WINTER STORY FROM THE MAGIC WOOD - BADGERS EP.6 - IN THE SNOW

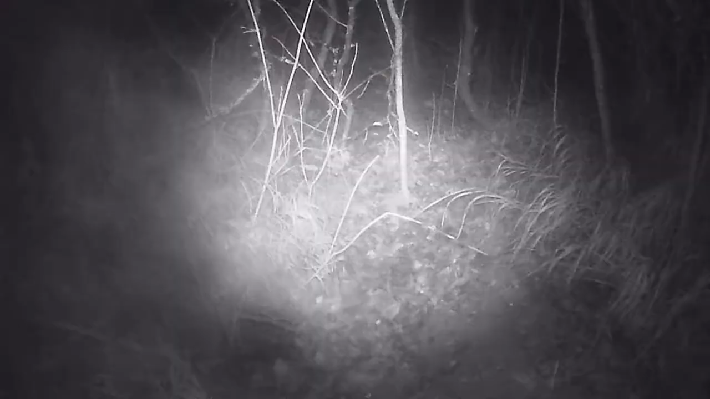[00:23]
In December I found out a stranger near my trail camera, so I started to check the camera every 10 days or so. Anyway, I got videos of badgers only during the night. They were preparing for hibernation and as you can see they moved really slow. They were pretty fat because of that.
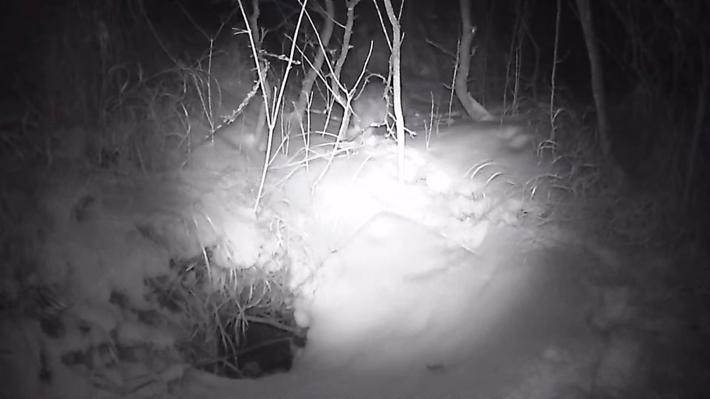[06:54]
It was really cold as I said before and also there was pretty much snow too. So I think it is really rare video.
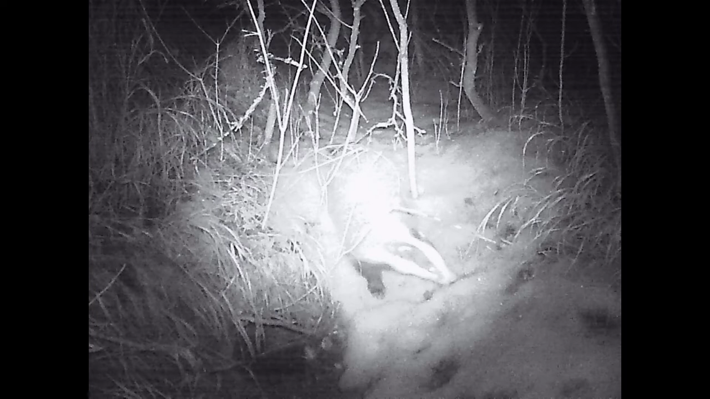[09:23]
pictures are not so cool but the story is so here is badger
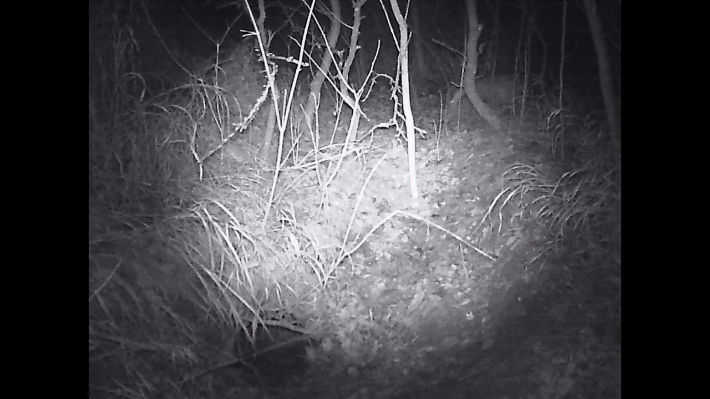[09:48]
and yeah a wildcat right in front of camera sure why not